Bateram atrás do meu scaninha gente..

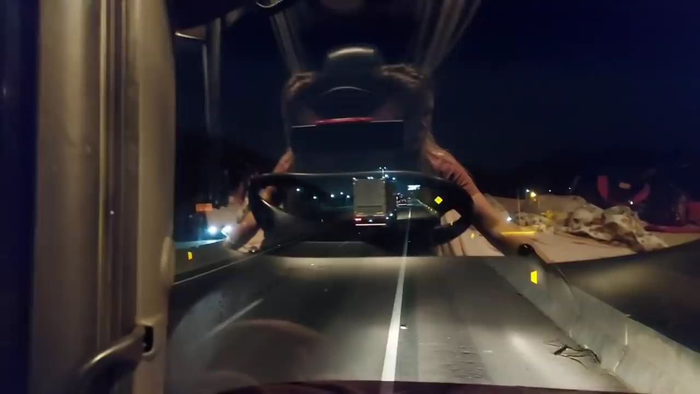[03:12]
Olha aí, bem na subida, vou apagar aqui pra vocês verem, bem na subidinha do morro, trânsito lento, desde Floripa, né, aí trânsito lento, aí ele não viu e bateu atrás.
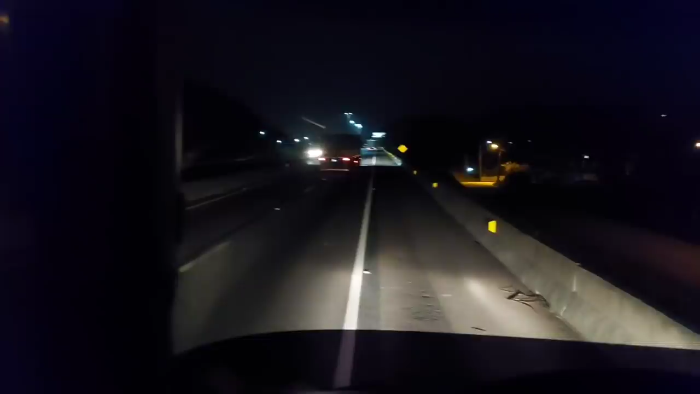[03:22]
Mas tá bom, né, gente, o importante é que o rapaz do pedágio ali ajudou, já consertei um pouco ali pra dar de viajar, troquei umas lâmpadas e agora é só fazer um ar aí e seguir viagem. O importante é que ninguém se machucou, o resto... Na estrada é assim, a gente tá à mercê de tudo, né, então faz parte.